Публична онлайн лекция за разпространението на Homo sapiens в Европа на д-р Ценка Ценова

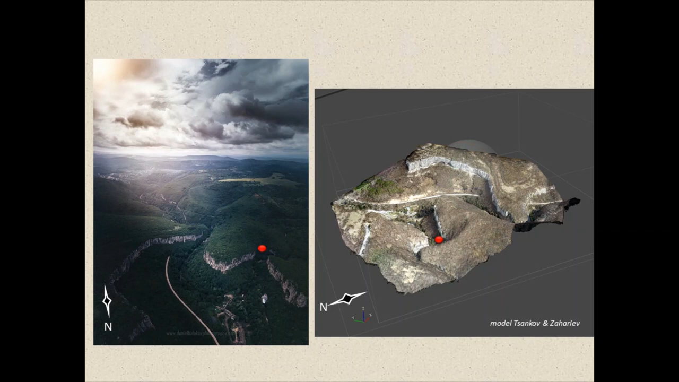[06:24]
To the right is a drone model of the cave area with the red point showing the location of the entry. The previous name of Bacu Kiro cave is Malkata Pestera, the small cave.